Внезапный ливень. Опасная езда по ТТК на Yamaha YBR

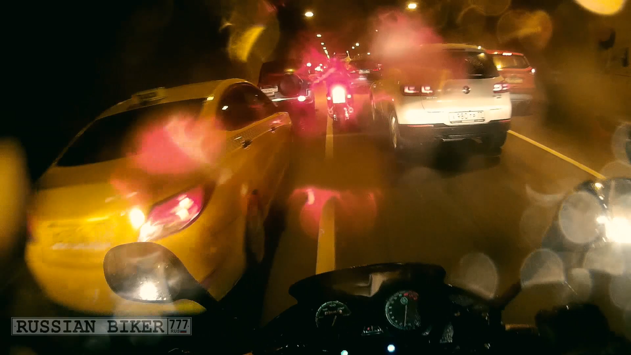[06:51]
Блин, этот чувак быстрее едет Мне это не нравится сейчас Хотя тут сухо,